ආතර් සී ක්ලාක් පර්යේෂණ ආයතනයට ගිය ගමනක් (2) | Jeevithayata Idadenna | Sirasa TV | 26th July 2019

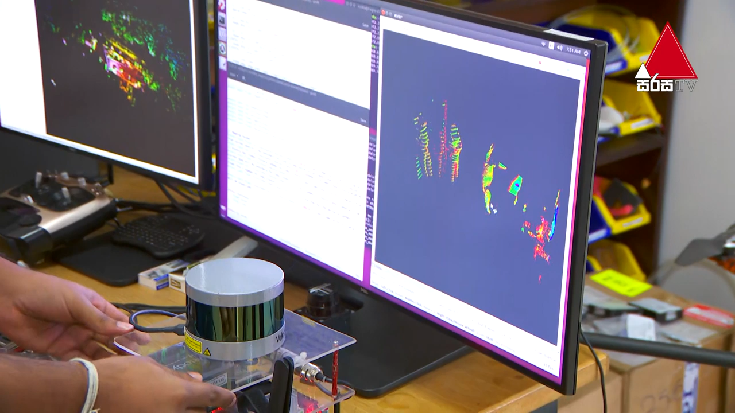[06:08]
මේක මගේ කම්පියුටරෙන් run වෙන්නේ. දැන් මෙතන ඔයගොල්ලන්ට පේනවා ඇති මේ 3D LiDAR එකේ real time output එක තමයි තියෙන්නේ.
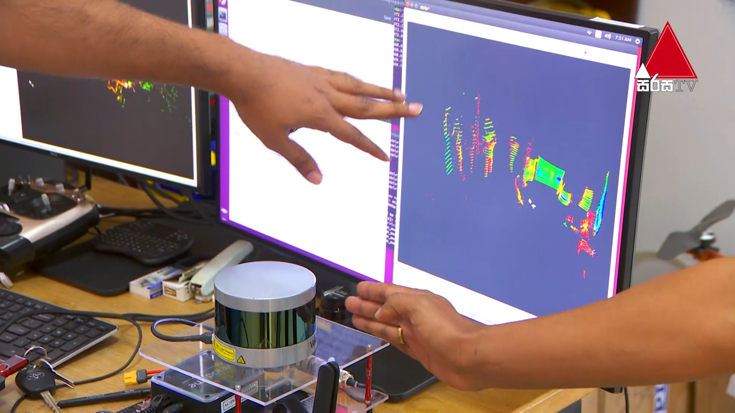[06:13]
දැන් Kingsley පොඩක් හැඩ මෙහාට වුණොත් එහෙම. ඔව්. මේ ඉන්නවා. අහහ. දැන් මේකේ ඇත්තටම range එක තියෙනවා මීටර් 100ක් විතර.
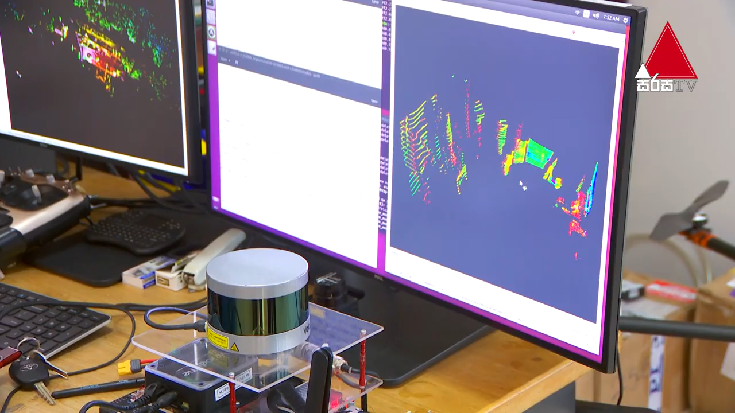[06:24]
ඔව්. දැන් අපි අර ළඟ ඉන්න හින්දා තමයි ඔගේ පොඩි පැති ගඩක් පේන්නේ. ඔව්. අපි මීට වැඩිය පොඩ්ඩක් දුර හිටපු ගමන් අපිව සම්පූර්ණයෙන්ම වෙනම ඔව් පේන්න පුළුවන්. හරි.